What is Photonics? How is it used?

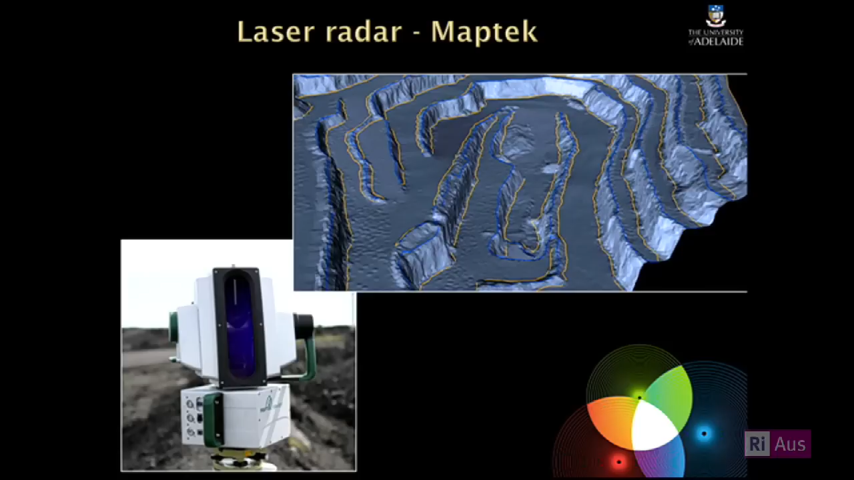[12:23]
But what it allows you to do is send out pulses of light. We're working with a number of companies. One is MapTech, an Adelaide company. But you can produce pulses of light that are about a nanosecond long, which is a billionth of a second long. And you send those out and bounce them off things.